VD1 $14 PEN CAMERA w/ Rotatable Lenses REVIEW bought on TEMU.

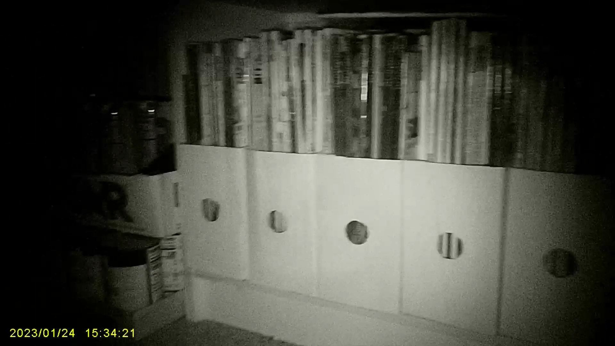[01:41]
here's another recording I did with the infrared lighting in a dark hallway